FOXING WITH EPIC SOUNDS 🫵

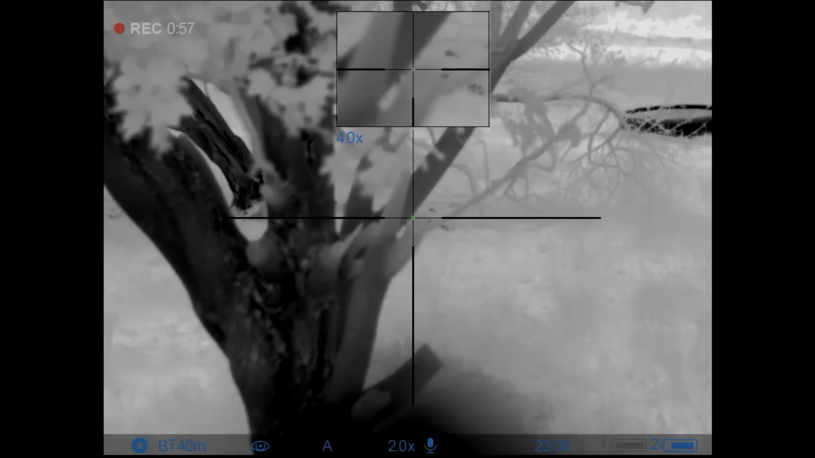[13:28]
after this we will see number two coming in exactly in the same place
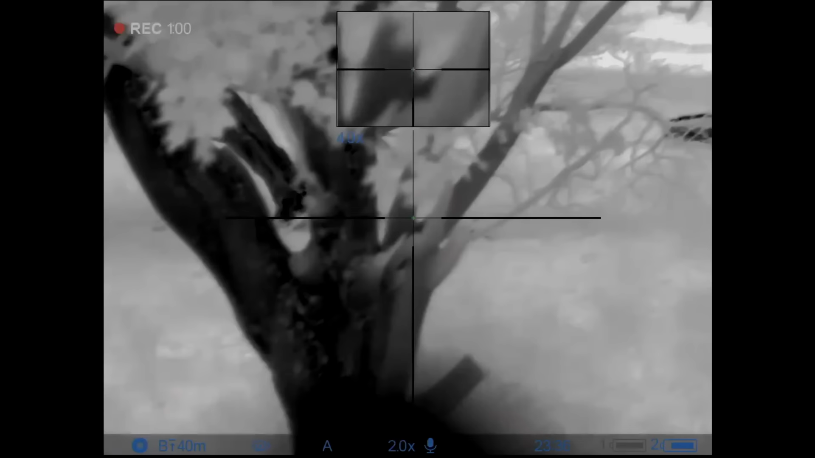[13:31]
ken can shoot and play the didgeridoo at the same time so that is a well rehearsed skill and something that we certainly can't do up here in the uk thanks very much ken i love the tunes it's really good just make sure those corks stay out of the way at the front of your scope
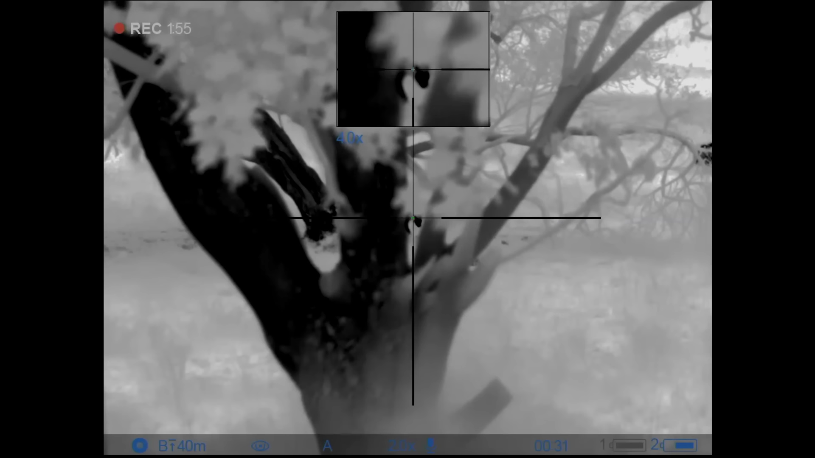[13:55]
so this chap is sniffing around the fox that was shot a few moments earlier he's just stepped through the wire fence
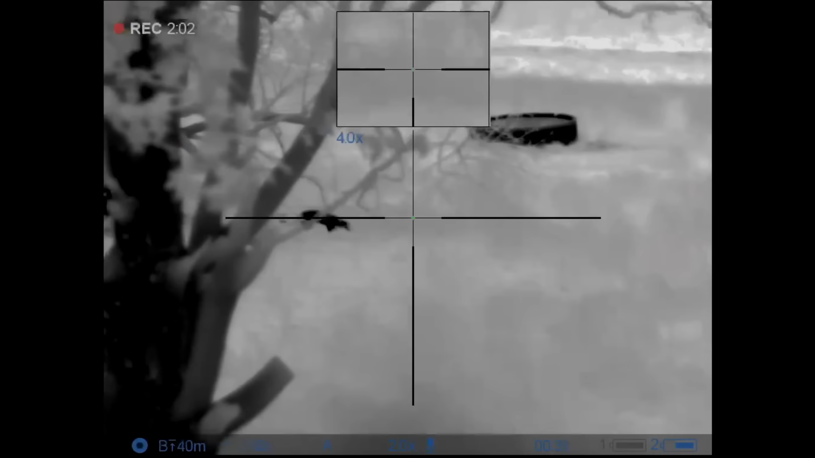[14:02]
he should have carried on going
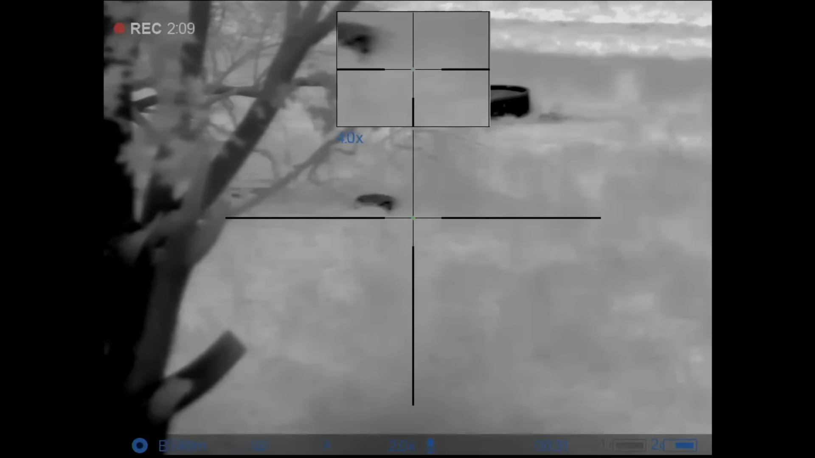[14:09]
i don't know if ken puts bait out at all i know he has got birds there
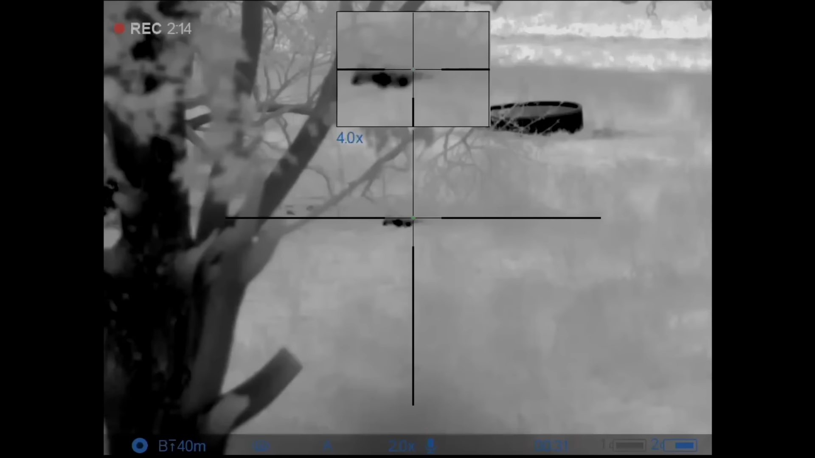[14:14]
that's number two down right ken like everybody else misses the odd shot and he's not too proud to put them in so thanks very much ken it happened to me as well tonight everybody misses but there are a few people that never miss and we all know who they are let's go and have a look
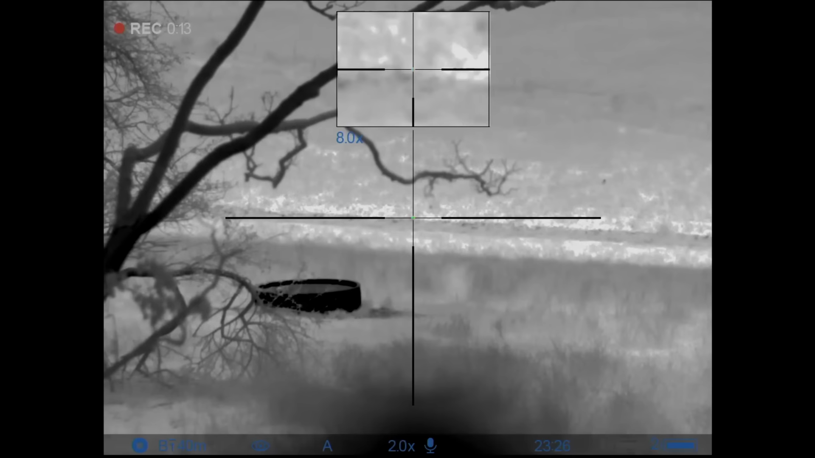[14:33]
see what you got mate now this is the first one we shot tonight
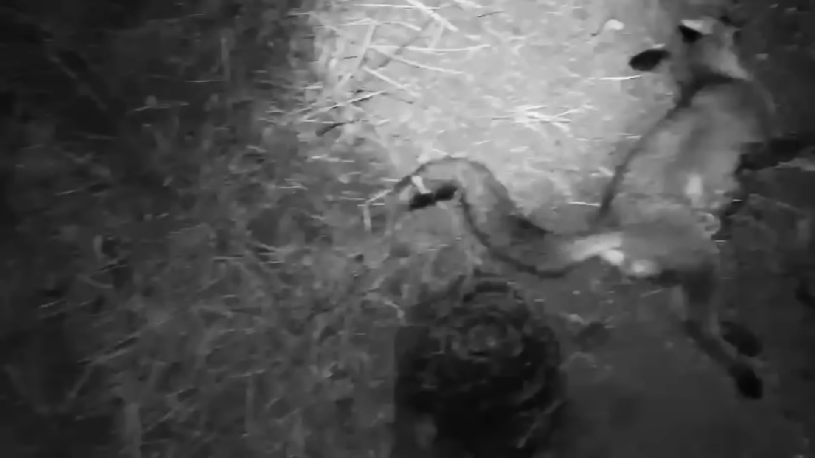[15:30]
another dog that's three dogs might need red mode on that one but i'll let you play with that
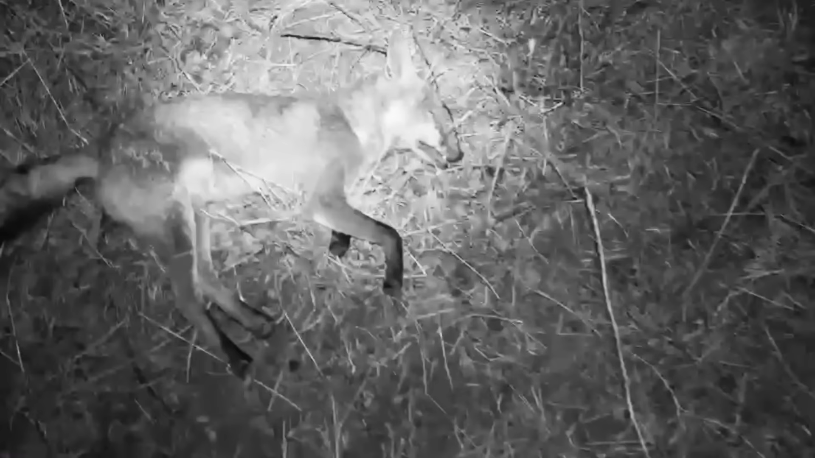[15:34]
yeah so three for the night not a bad job